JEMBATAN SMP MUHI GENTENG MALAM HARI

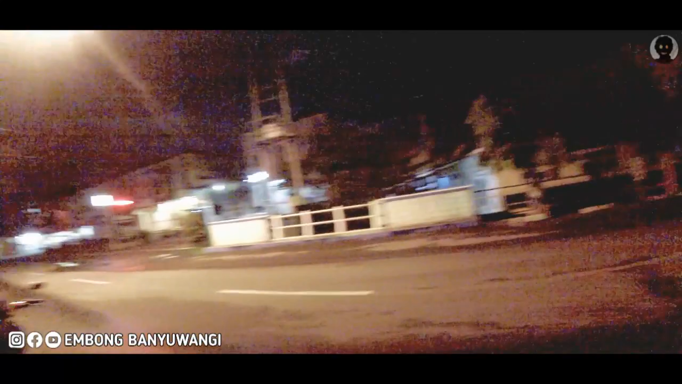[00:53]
Dengan kemajuan kota Banyuwangi saat ini Bisa dilihat jalan sudah lebar juga Kelebaran jalan Mungkin bentar kita nyebrang ya Bisa ada kendaraan Dan coba kita lihat dulu SMP Muhi dari luar Karena kemarin Saya baca ada yang minta untuk buat video di SMP Muhammadiyah 1 Gendeng
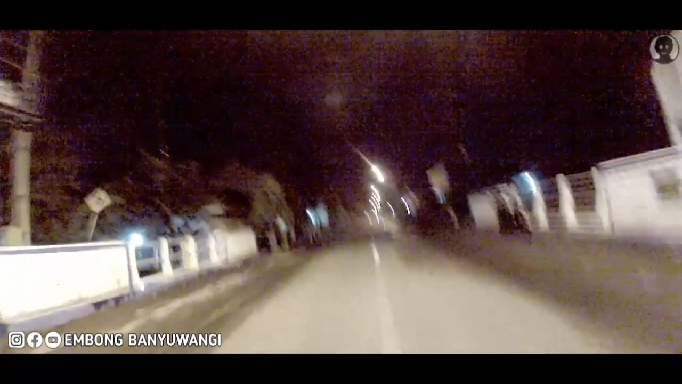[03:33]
Ini dia kondisi jalannya Saat ini sekitar jam Sekitar jam 9.30 Bisa dilihat Coba kita lihat lagi Coba kita turun